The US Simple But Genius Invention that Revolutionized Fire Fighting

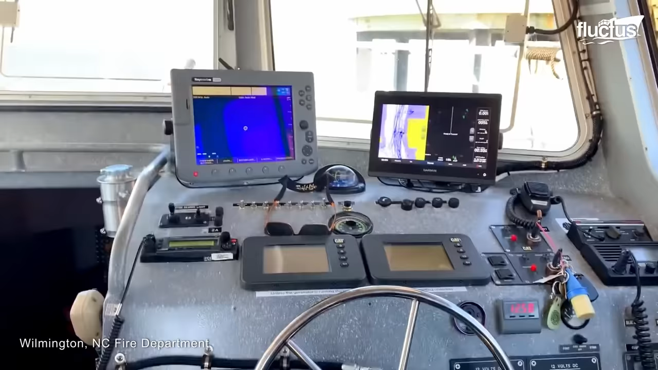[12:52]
Inside the fireboat, the command center features a steering wheel like that of a car to maneuver the fireboat in the water.